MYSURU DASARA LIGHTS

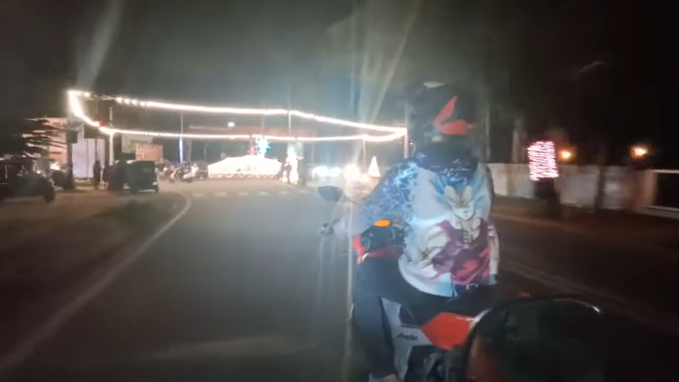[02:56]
ಈಗ ನಾವು ಸೆಕೆಂಡ್ ನೈಸ್ಲಿ ಡೆಕೋರೇಟೆಡ್ ಲೈಟಿಂಗ್ ಪ್ಲೇಸ್ಗೆ ಹೋಗಿದ್ದೀವಿ.
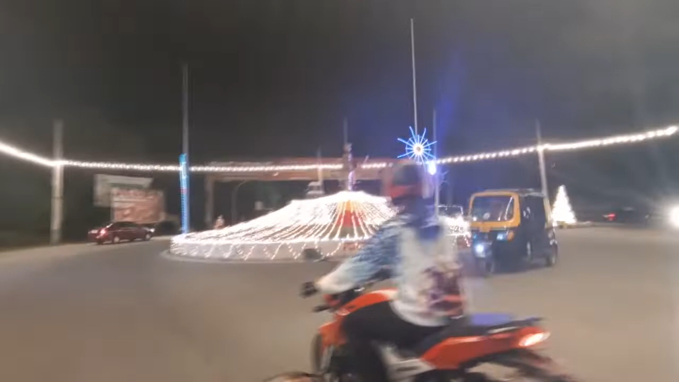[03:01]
ಸೊ ಇದು ಬಂದು ಚಾಮುಂಡಿ ಬೆಟ್ಟ, ಲೈಕ್ ಸ್ಟ್ರೈಟ್ ರೋಡ್ ಸಿಗುತ್ತಲ್ಲ ಅಲ್ಲಿ ಒಂದು ಸರ್ಕಲ್ಸ್ ಇದೆ. ಸೊ ಈ ಸರ್ಕಲ್ ನೀವೇ ನೋಡ್ತಿರ್ಬೋದು, ತುಂಬಾ ಆಕರ್ಷಣೀಯವಾಗಿದೆ.
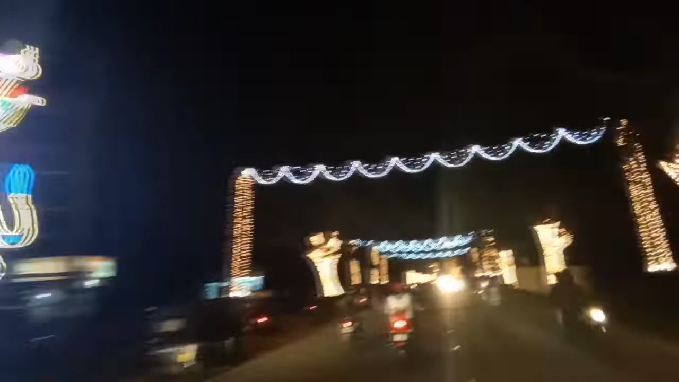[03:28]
ತುಂಬಾ ಚೆನ್ನಾಗಿದೆ ನೋಡೋಕೆ ಜಾಗ. ಆ್ಯಂಡ್ ಬನ್ನಿ, ಮುಂದೆ ಹೋಗೋದ.
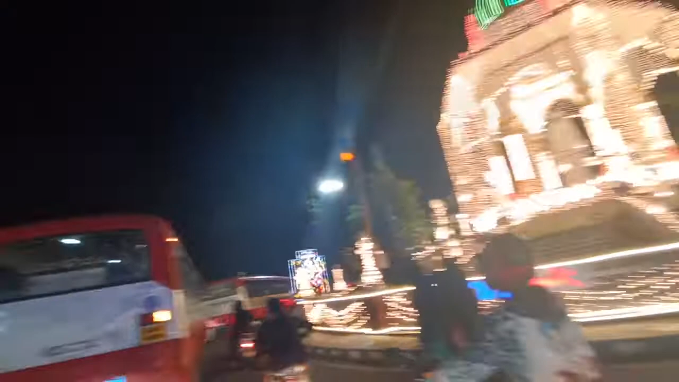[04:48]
ಸೊ ಈ ಸರ್ಕಲ್ ಪೂರ್ತಿ ಸಹ ಲೈಟಿಂಗ್ಸ್ನಲ್ಲಿ ಅರೇಂಜ್ ಮಾಡಿದ್ದಾರೆ, ತುಂಬಾ ಚೆನ್ನಾಗಿ ಡೆಕೋರೇಟ್ ಮಾಡಿದ್ದಾರೆ.
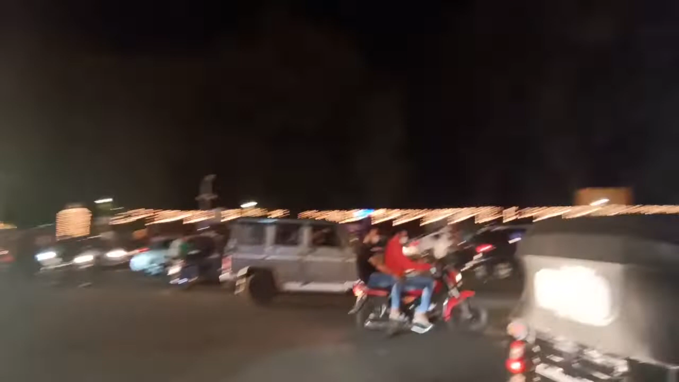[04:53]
ಆ್ಯಂಡ್ ನಾವು ಇಲ್ಲೂ ಸಹ ನೋಡ್ಬೋದು ಚಾಮುಂಡಿ ದೇವಿಯ
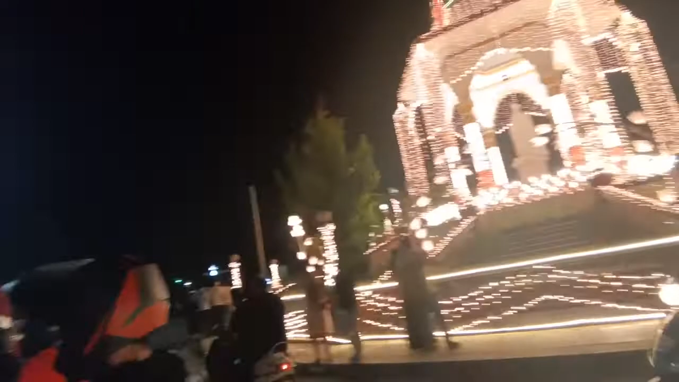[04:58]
ಲೈಟಿಂಗ್ಸ್ ಆಸ್ ವೆಲ್ ಆಸ್ ಶಿವನ ಲೈಟಿಂಗ್ಸ್ ಸಹ ತುಂಬಾ ಚೆನ್ನಾಗಿ ಆರ್ಗನೈಸ್ಡ್ ಆಗಿದೆ.
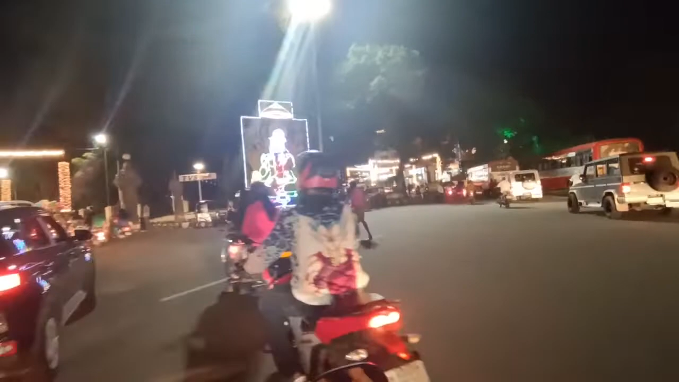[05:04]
ಆ್ಯಂಡ್ ಇಲ್ಲಿ ಮುಂದೆ ಅಂತೂ ನೀವೇ ನೋಡ್ತಿರ್ಬೋದು ರೋಡ್ ಪೂರ್ತಿ ಪ್ಯಾಲೇಸ್ ರೀಚ್ ಆಗೋ ಗಂಟಲ್ಲೂ ಸಹ ಲೈಟಿಂಗ್ಸ್ನ ತುಂಬಾ ಪ್ರಾಪರ್ಲಿ ಆರ್ಡರ್ಲಿ ಮ್ಯಾನರ್ಡಾಗಿ ಡೆಕೋರೇಟ್ ಮಾಡಿದ್ದಾರೆ.
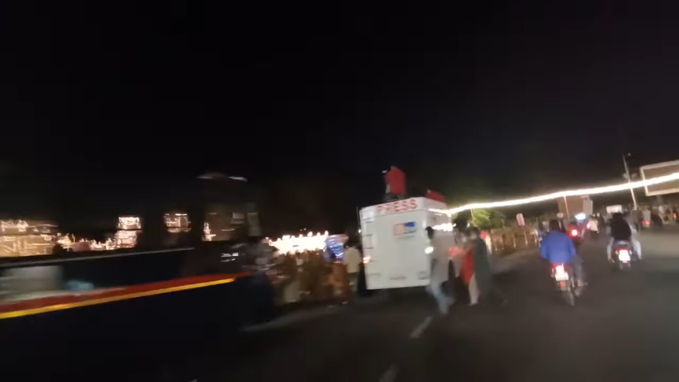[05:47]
ಈಸ್ ಮೈಸೂರು ಪ್ಯಾಲೇಸ್ನ ನಾವೀಗ ನಮ್ಮ ಕಣ್ಮುಂದೆ ನೋಡ್ತಾ ಇದ್ದೀವಿ.
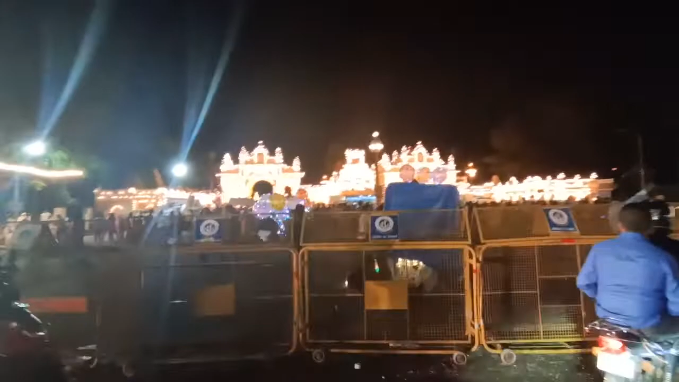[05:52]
ತುಂಬಾ ಕಣ್ಣಿಗೆ ನೆಮ್ಮದಿಯನ್ನು ನೀಡುವಂತಹ ಜಾಗವಾಗಿದೆ.
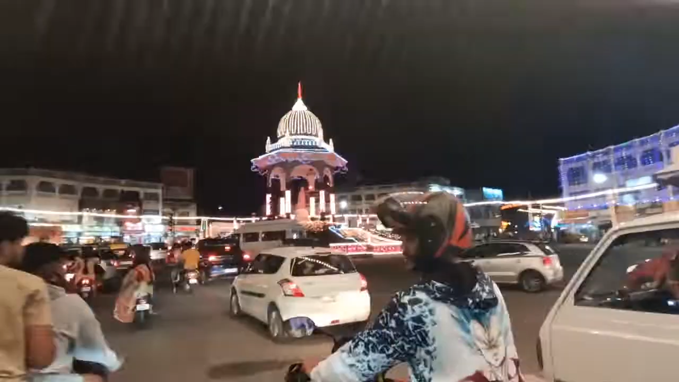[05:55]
ಆ್ಯಂಡ್ ನಾವು ಇನ್ನು ಮುಂದೆ ಹೋಗ್ತೀವಿ, ಇಲ್ಲೊಂದು ಅರ್ಸು ರೋಡ್ ಸರ್ಕಲ್ ಸಿಗುತ್ತೆ.
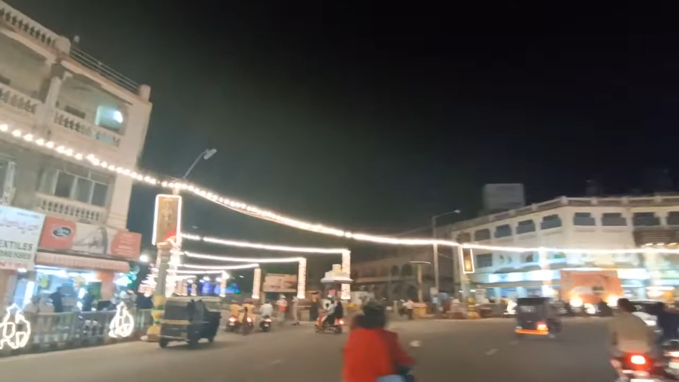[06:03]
ಆ್ಯಂಡ್ ನಾವು ಅರ್ಸು ರೋಡ್ನ ಮೂಲಕ ಮುಂದೆ ಹೋಗ್ತಾ ಇರ್ತೀವಿ.
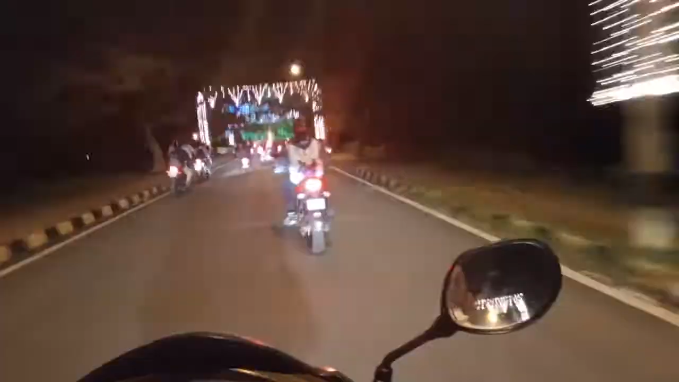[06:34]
ಸೊ ಗೈಸ್, ನೀವೀಗ ನೋಡ್ತಿರಬಹುದು ಈಗ ತುಂಬಾ ಆಕರ್ಷಿತವಾದ ಎರಡು ಬಿಲ್ಡಿಂಗ್ಸನ್ನು ನಾವು ಗೌರ್ಮೆಂಟ್ ಬಿಲ್ಡಿಂಗ್ಸನ್ನು ನೋಡುತ್ತಾ ಇರ್ತೀವಿ.
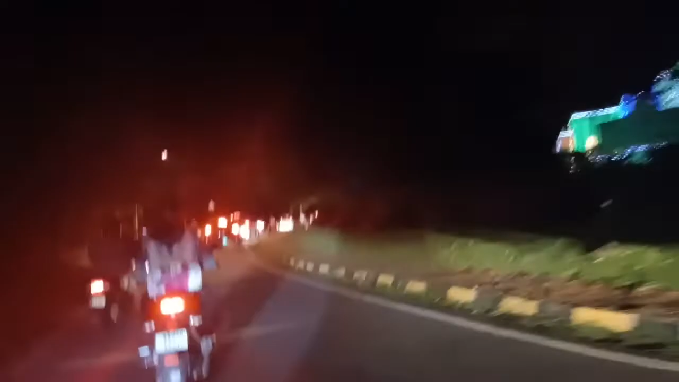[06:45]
ಸೊ ಒಂದು ಬಂದು ಓಲ್ಡ್ ಡಿ ಸಿ,
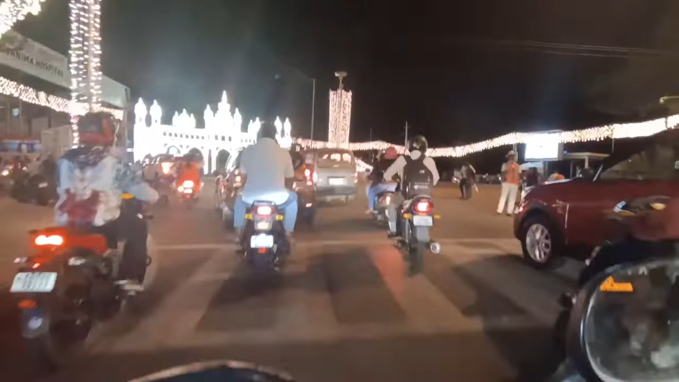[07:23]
ಬಿಕಾಸ್ ಈ ರಾಮಸ್ವಾಮಿ ಸರ್ಕಲಲ್ಲೇ ನಾನು ನನ್ನ ಕಾಲೇಜ್ ಯುವರಾಜ ಕಾಲೇಜ್ ಪಕ್ಕ ಇದೆ.
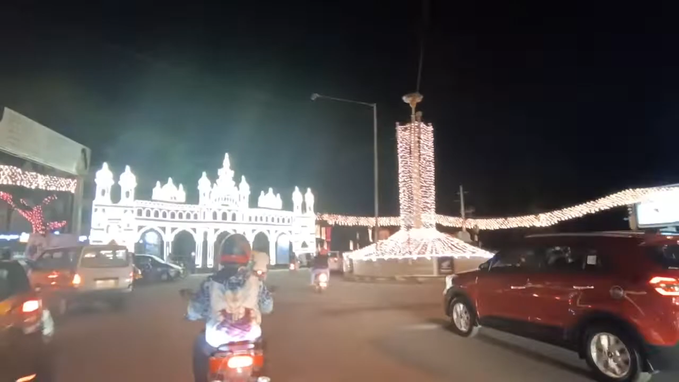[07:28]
ಸೊ ತುಂಬಾ ಮೆಮೊರೀಸ್ ಸ್ಪೆಂಡ್ ಮಾಡಿದ್ದೀನಿ. ಆ್ಯಂಡ್ ಇಲ್ಲೇ ನೋಡ್ಬೋದು ನೀವು ಲೈಟಿಂಗ್ಸು, ಮೈಸೂರು ಪ್ಯಾಲೇಸ್ ಲೈಟಿಂಗ್ಸ್ ತುಂಬಾ ಚೆನ್ನಾಗಿದೆ.
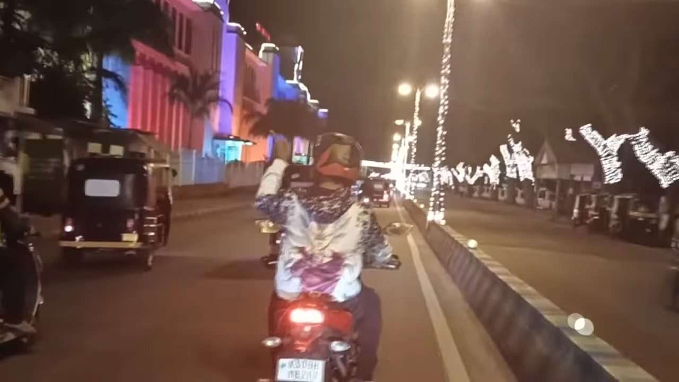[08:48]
ಲೈಕ್ ಇದ್ರ ಲೈಟಿಂಗ್ಸು ತುಂಬಾ ಚೆನ್ನಾಗಿದೆ, ಲೈಕ್ ರೈಟ್ ಕಾಂಬಿನೇಷನ್ಸ್ ಆಫ್ ಲೈಟ್ಸ್,